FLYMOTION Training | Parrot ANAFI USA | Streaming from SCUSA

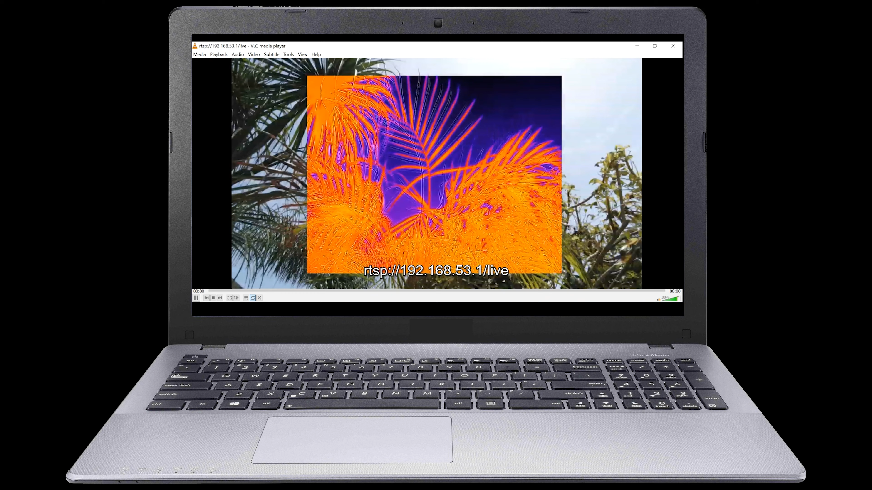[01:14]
Before we move any further, let's select the Loop feature at the bottom of the screen. This will allow us to switch from thermal to visible without any delay.
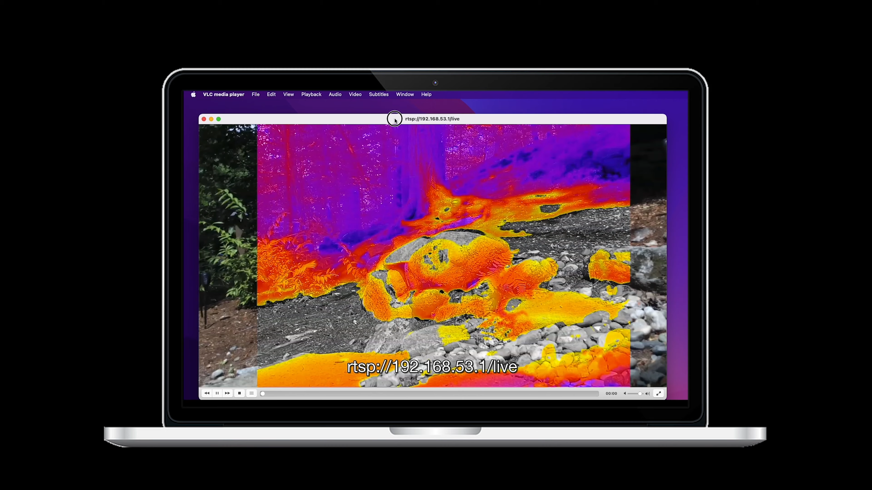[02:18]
We will now be streaming the live video of the ANAFI USA.